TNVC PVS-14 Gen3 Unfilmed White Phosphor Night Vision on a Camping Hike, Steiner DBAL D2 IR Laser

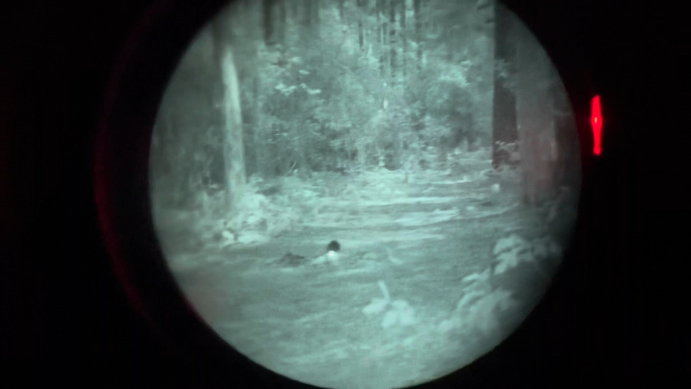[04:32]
the built-in illuminator on the PVS-14. You see it there. It doesn't really do much for you. It helps a little bit close up here, but we've got a full moon tonight, so it doesn't really do too terribly much at all to help in addition to the really nice lighting we've got. You can see that I can turn the gain down and I can turn the gain up to get it really kind of too bright, especially for tonight.
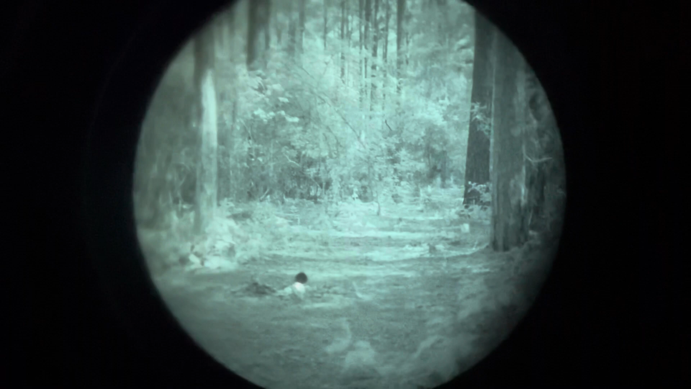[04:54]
I've usually been running it, I guess, about right here as I've been playing around. To me, that's about perfect. You might be seeing a little bit of flashing.
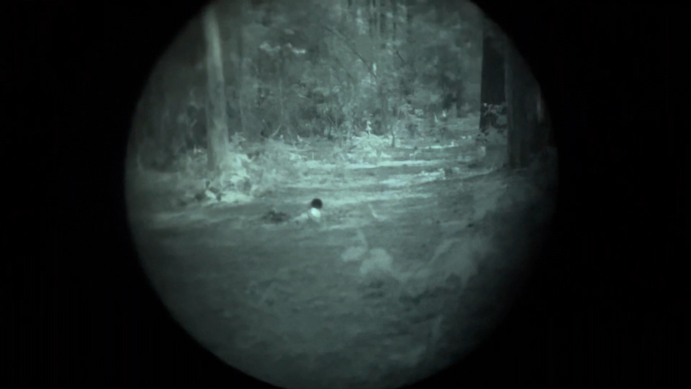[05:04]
That flashing is, if I can find it in the dark, one of these little strobes here.
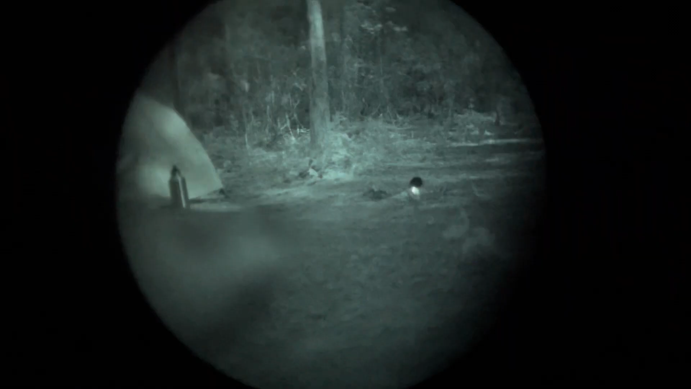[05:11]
That's bright. One of these strobes and I've just got it sitting on my pack in the tent.
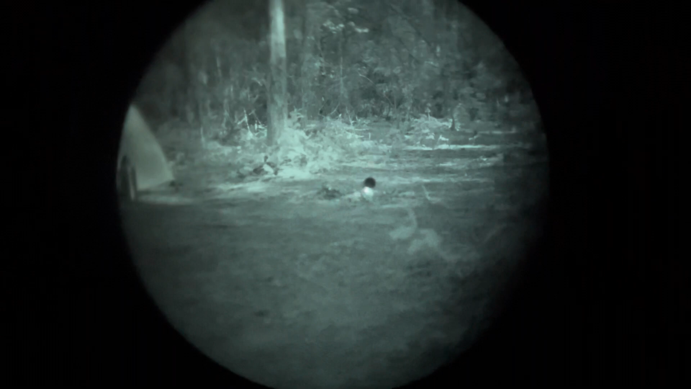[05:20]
That way, as I'm moving around in the woods here, playing with it when it's on my head, I can make sure I find my way back so I don't get lost.
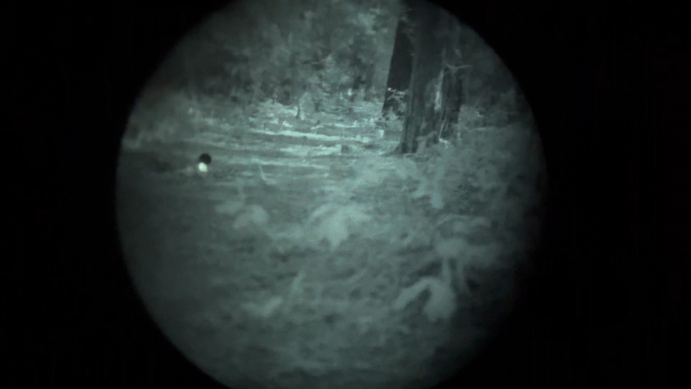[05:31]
What else do I have here that I can show you? I've got the, this is the Streamlight Sidewinder Compact 2,
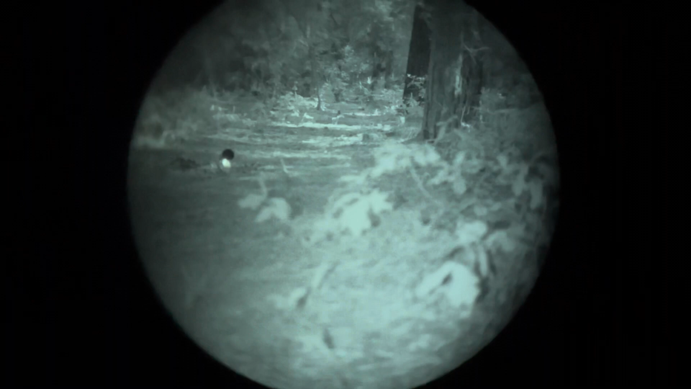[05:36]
and there it is on in its low power IR,
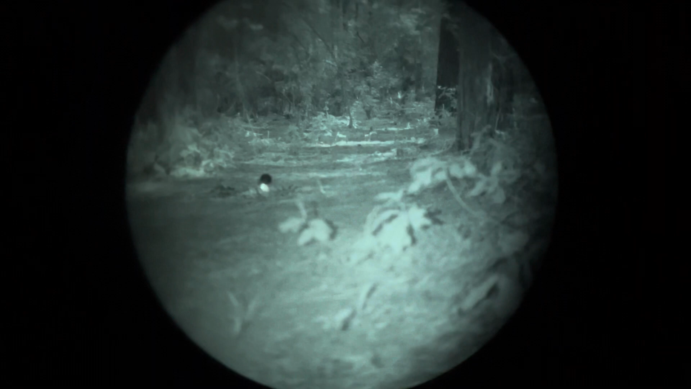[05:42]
second, third, fourth. So there's the brightest, and you can see it does maybe a little bit better than the built-in illuminator on the PVS-14, but not much different. And then the, that's off, and then on a little bit.
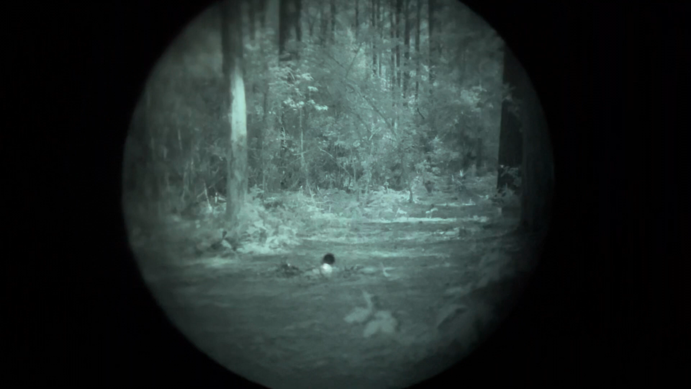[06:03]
It's pretty dim, but nice little,
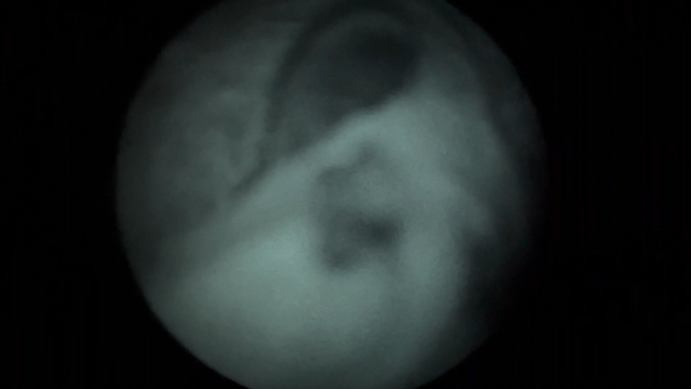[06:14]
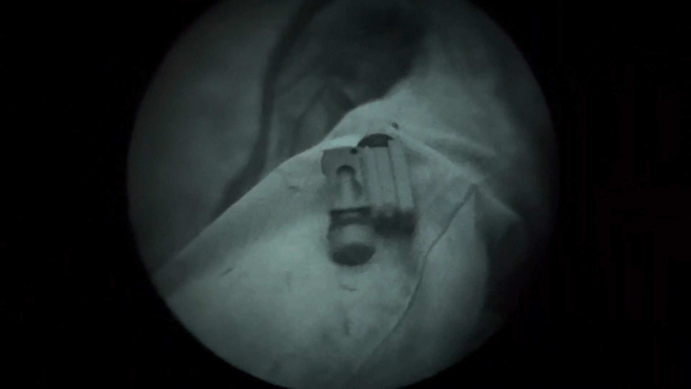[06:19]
nice little utility light. I've been using it as a white light, just clicked my hat
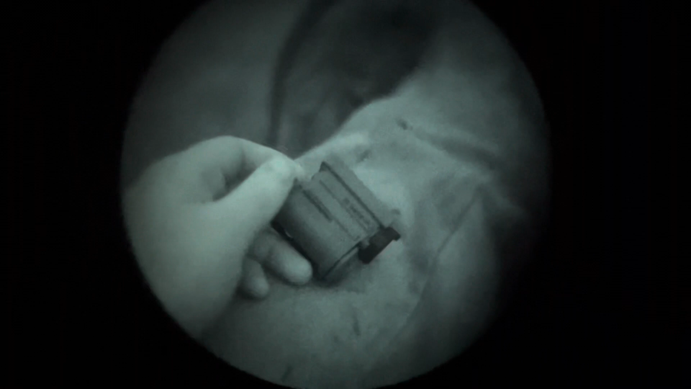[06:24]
for most of the evening, just cooking and things like that. Works out really well.
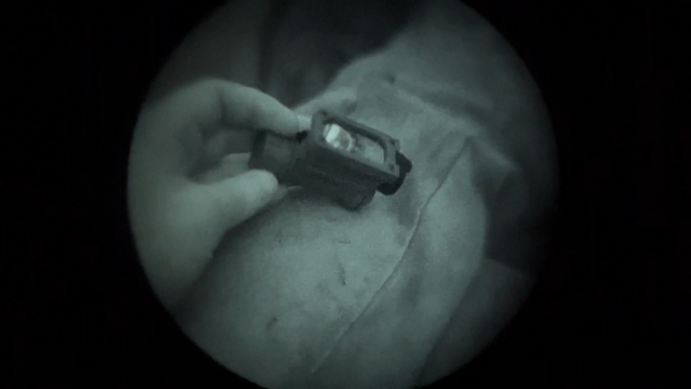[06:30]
Handy takes either a CR-123 or a AA or a AAA, so really handy.
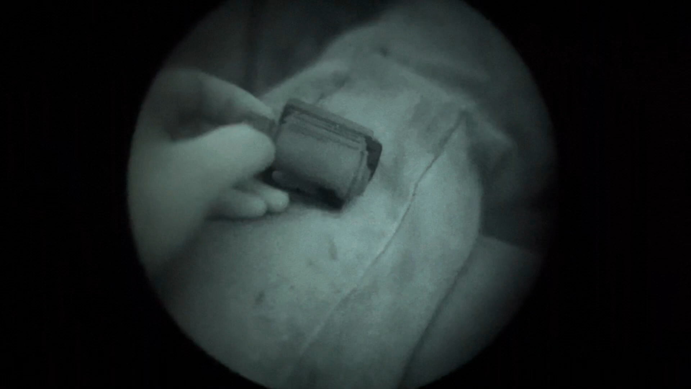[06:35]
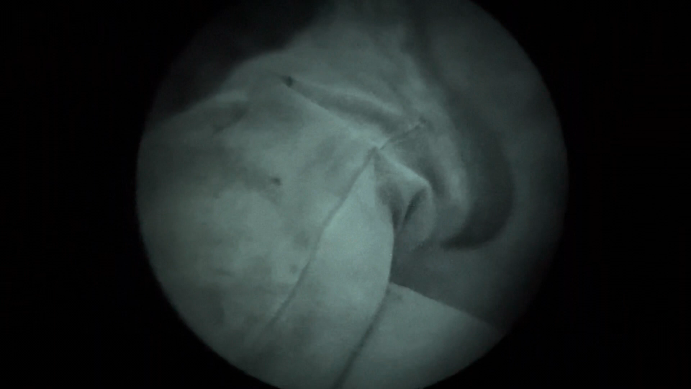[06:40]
Does also red light and blue light? I think blue light, red light and blue light, IR and white.
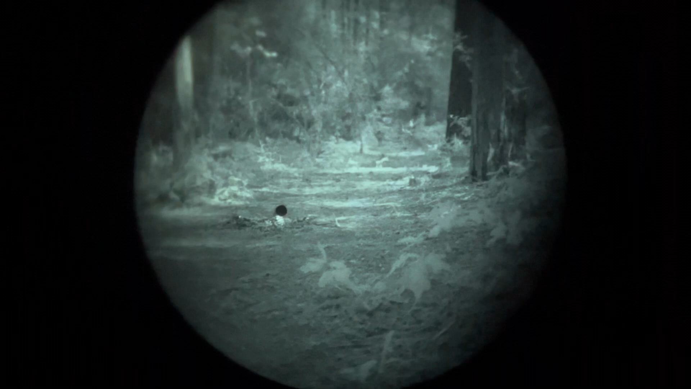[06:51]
So I'm pretty versatile little around the camp kind of light. And now,
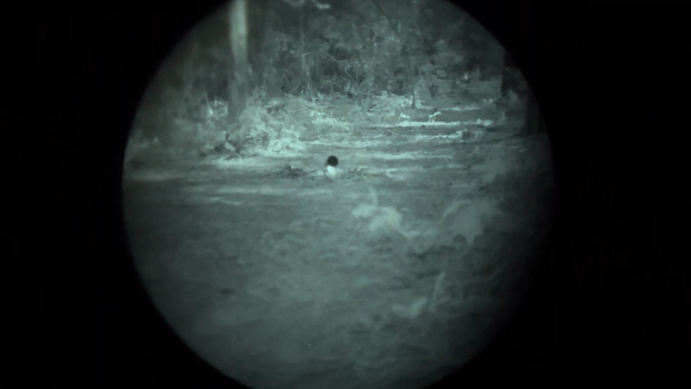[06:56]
actually I guess I should have zoomed back closer to me, huh? Let's see.
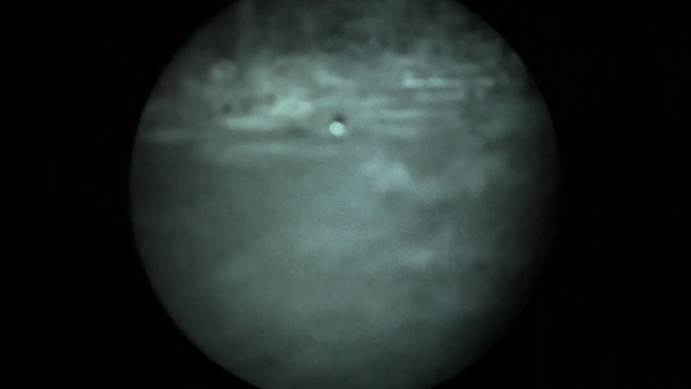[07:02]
Can I show you this here?
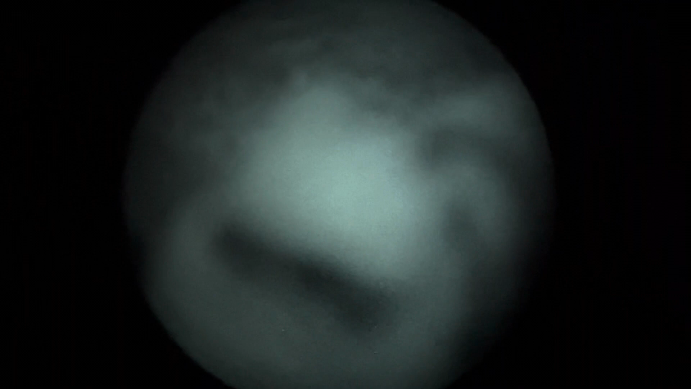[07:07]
You're seeing some reflection from the strobe behind me.
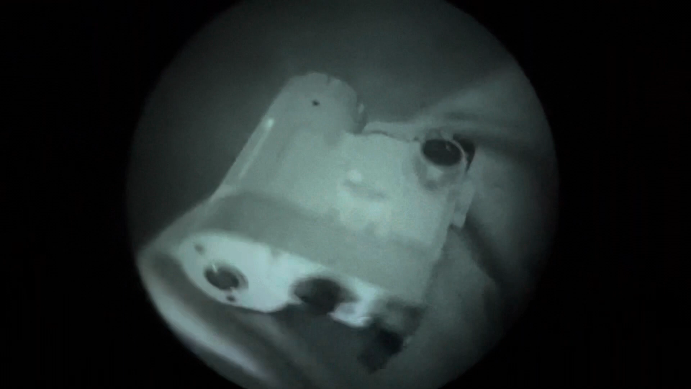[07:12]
So we've got the Steiner D-Ball D2.
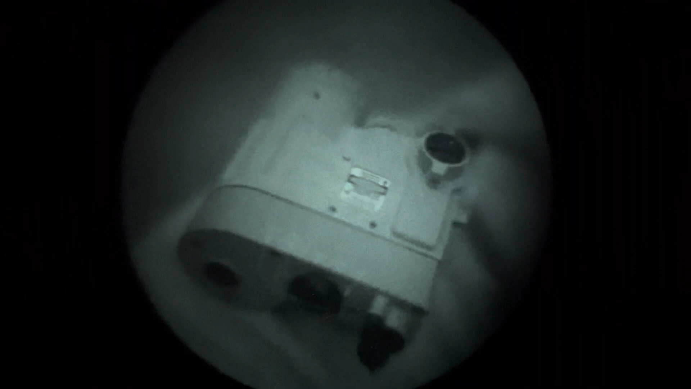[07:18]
Let's see if I put my hand in the way of that strobe. Steiner D-Ball D2.
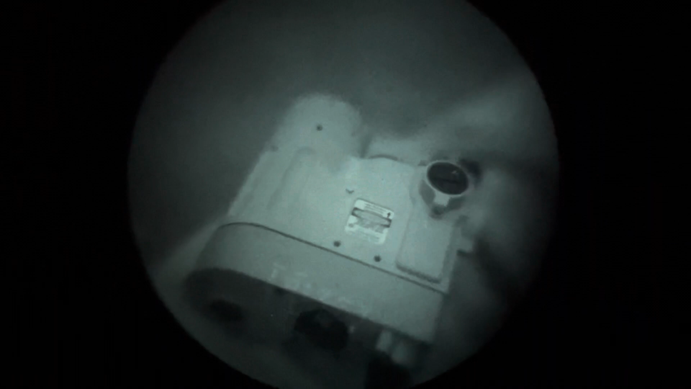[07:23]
Let's look at its features. Flip it over to, I believe the first setting is the laser.
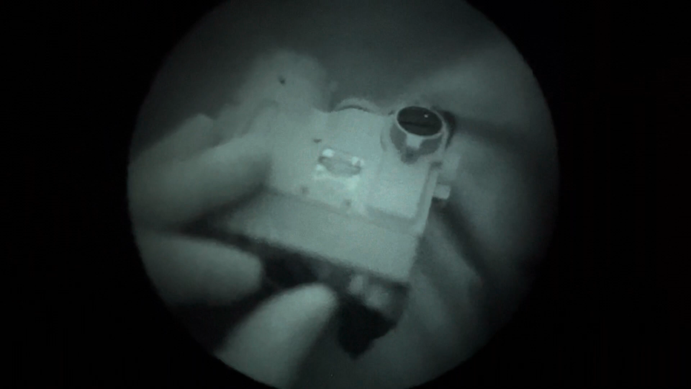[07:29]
Focus back out.
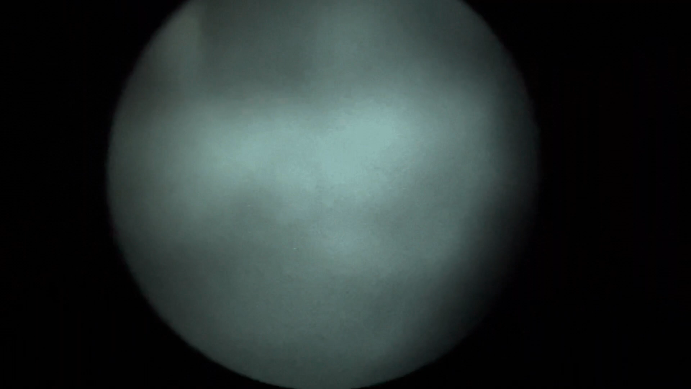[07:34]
We'll have to go actually pretty far out for this. Yeah, I'm a little bit past. I don't know exactly where I am. Back out there. So there's the laser. It only has one power of IR laser on the visible setting. It has two different power modes, a low and a high.
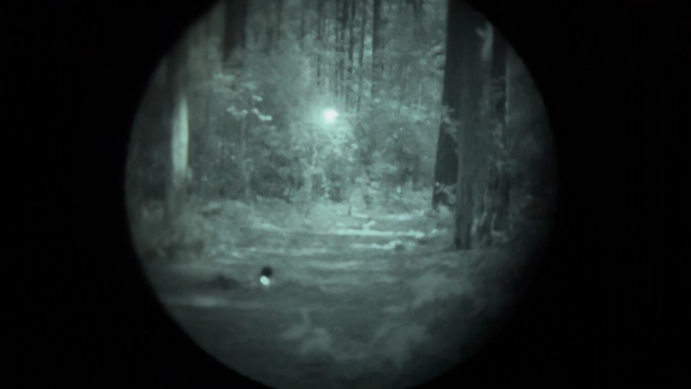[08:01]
But that's the laser. I'm going to try not to shine it up in the air or anything, because I don't want to, I don't know what's up there flying over me.
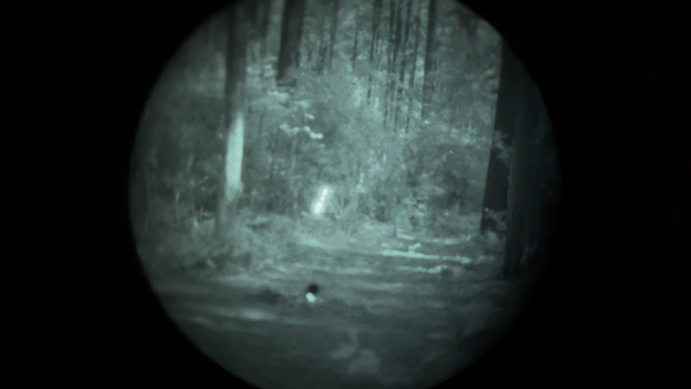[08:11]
And then, go to... So there's the spotlight. And that thing is, it is really, really intense, as you can see. Really intense. And this, I should be fine to shine it up in the trees. But I mean, you could probably...
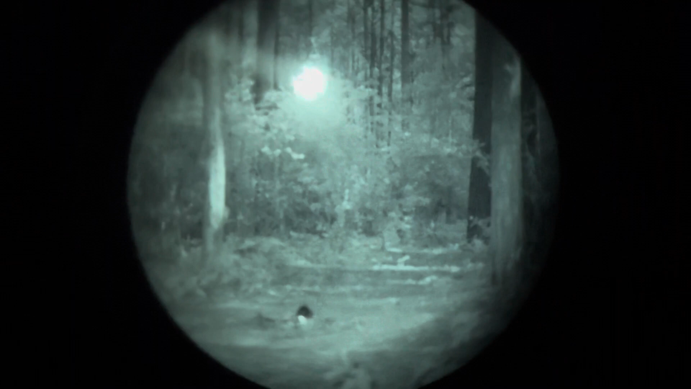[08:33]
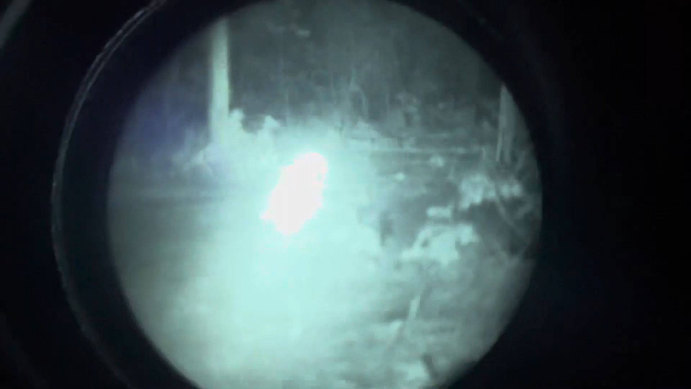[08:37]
You could probably illuminate hundreds of yards
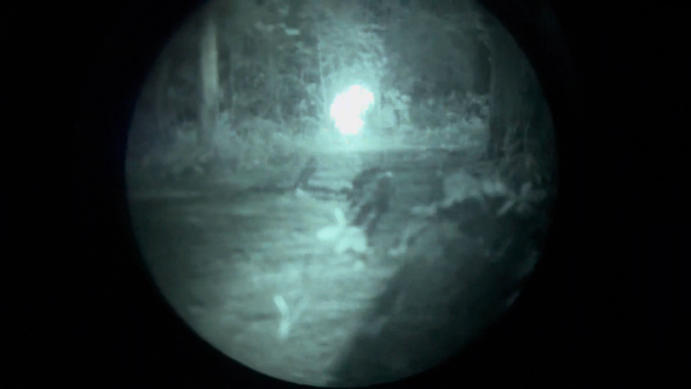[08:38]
out with that illuminator. I mean, it is really, really potent.
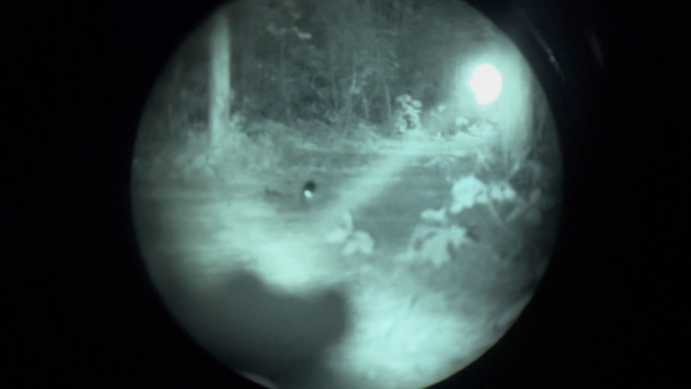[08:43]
Really too much up close, which is kind of unfortunate.
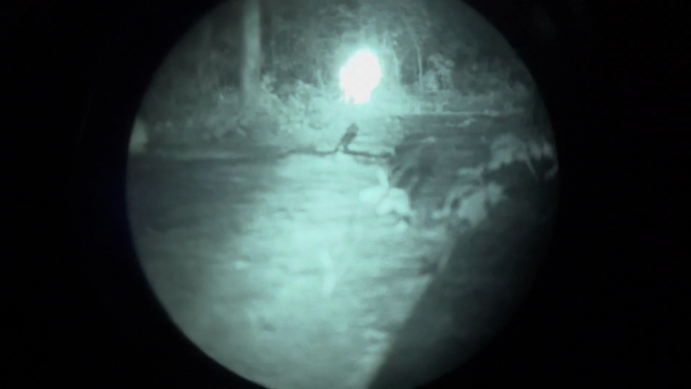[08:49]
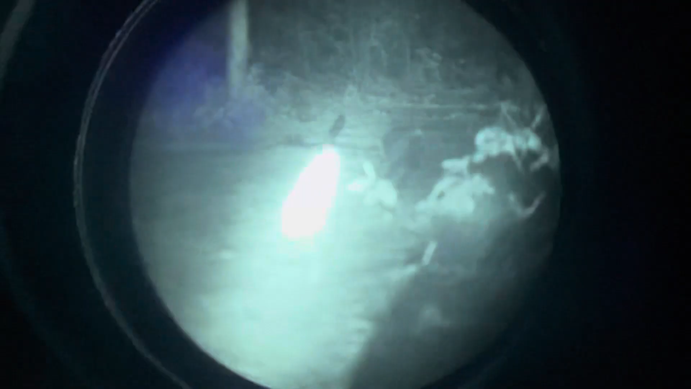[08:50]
And then, I think, so that's, okay, so the, I think the other one was a low power mode.